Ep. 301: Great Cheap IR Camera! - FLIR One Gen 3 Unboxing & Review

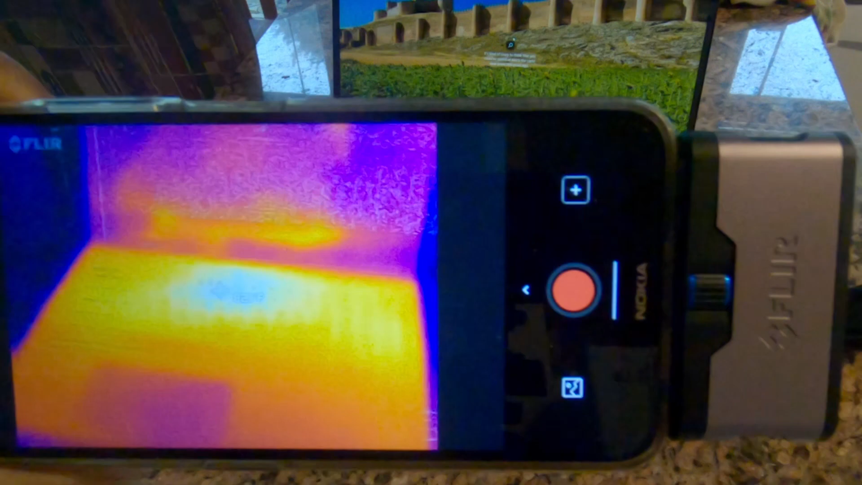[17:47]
very useful for this but you can step up to the higher resolution versions and i'll link those
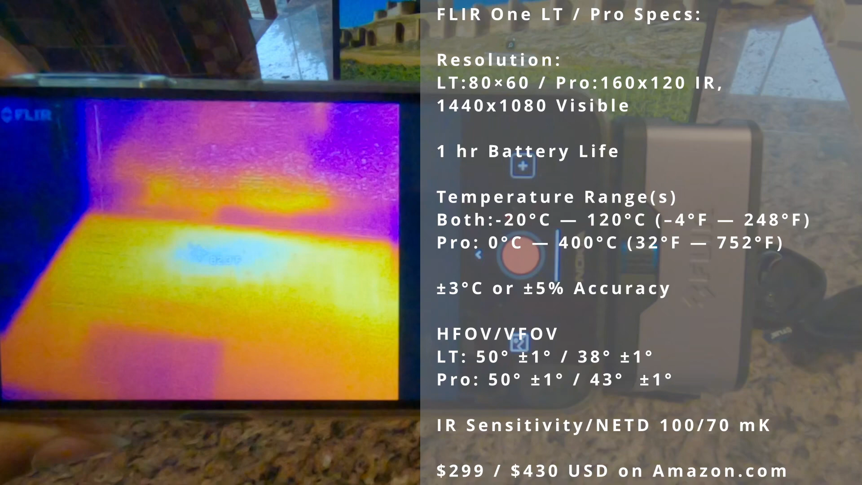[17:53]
down in the description as well if that's more of what you're looking for but for me for the types of applications that i'm doing this is fine this is great i i i really